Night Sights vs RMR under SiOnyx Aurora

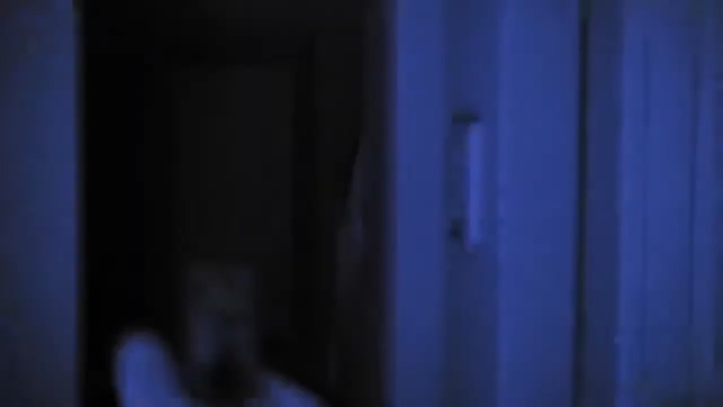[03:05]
and and and I can't see the where there's a dot but I have the light there's a wet mountain much better much easier here.